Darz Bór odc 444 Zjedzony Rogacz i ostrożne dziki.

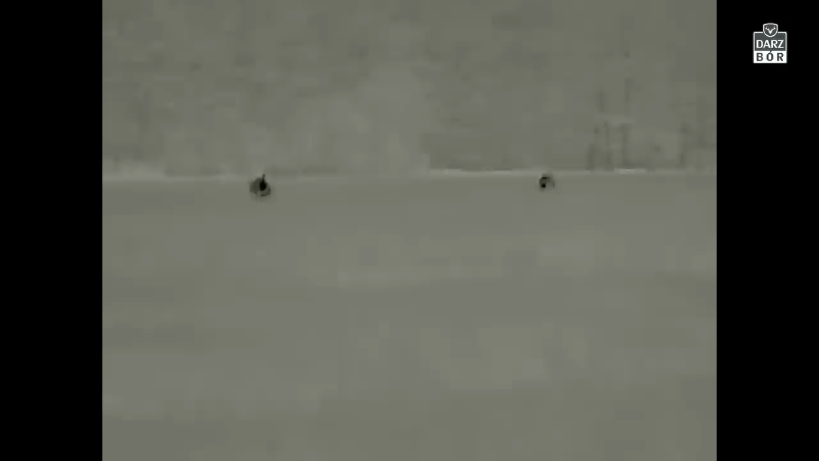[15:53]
Były tam oczywiście jakieś sarny jeszcze.
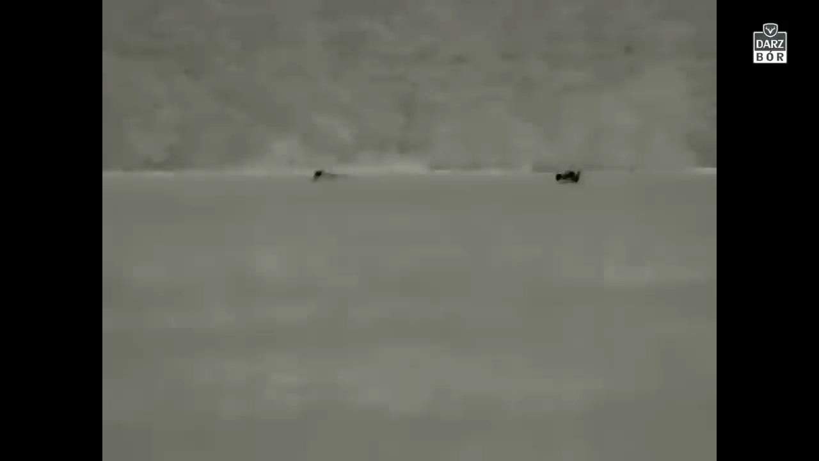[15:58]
No i kiedy już byłem od tych dzików jakieś 180 metrów, 150 nawet, no niestety zabrechał kozioł.
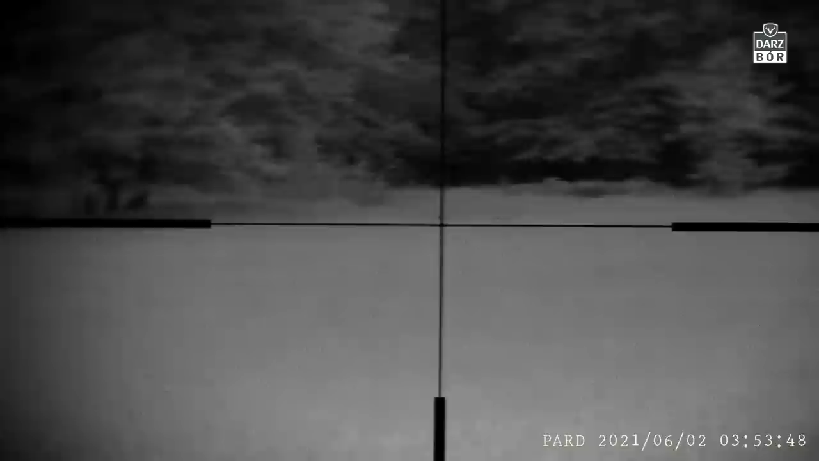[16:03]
No i te dziki pięknie zawinęły mi się do lasku. No i cóż. I na tym skończyła się przygoda moja, przynajmniej jak do tej pory, z dzikami dzisiejszego poranka.